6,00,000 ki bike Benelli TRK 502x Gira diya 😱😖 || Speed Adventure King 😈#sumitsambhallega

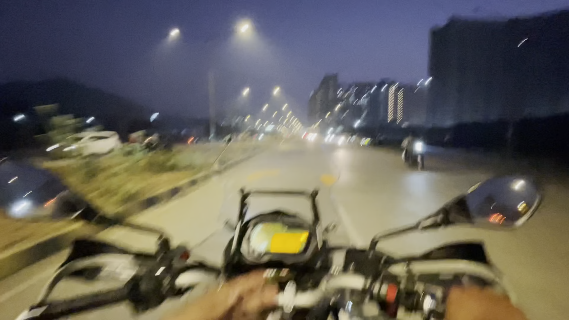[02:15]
North यह यहां का मरीन ड्राईवे, है यह मरीन ड्राईवे, कुछ भी कुछ भी मरीन ड्राईव था कुछ बोलर है,